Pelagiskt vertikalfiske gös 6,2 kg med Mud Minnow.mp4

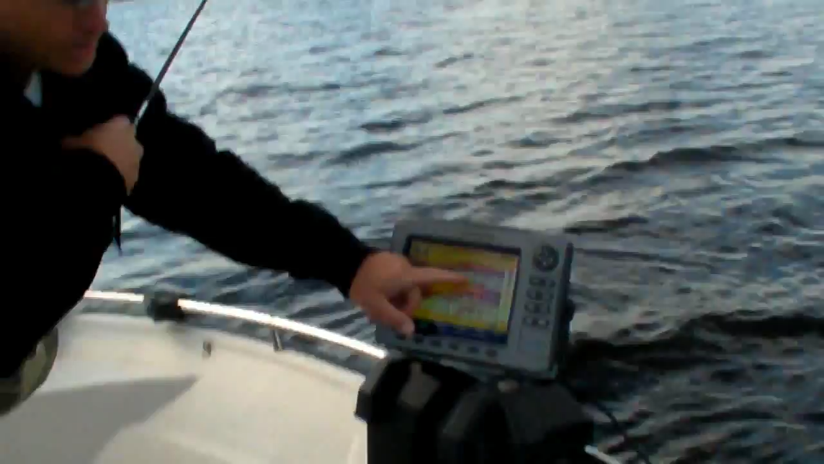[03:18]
Här kom fisken. Köttade igenom stimmet. Där. Så hade bit.
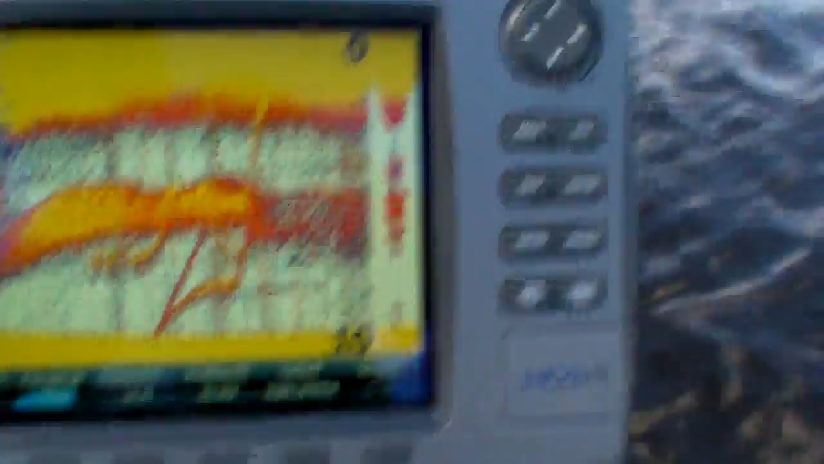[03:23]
Och så kom det en sån här. Och det är här återigen...